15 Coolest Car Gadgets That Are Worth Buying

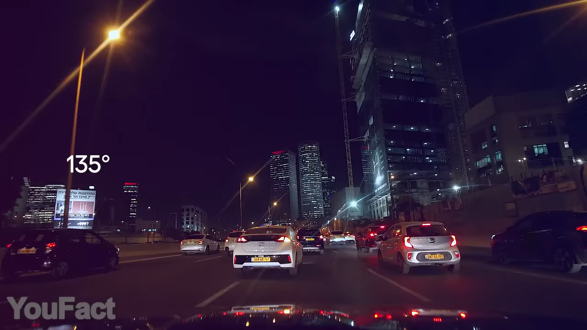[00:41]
Thanks to a wide dynamic range, this camera perfectly handles any lighting conditions.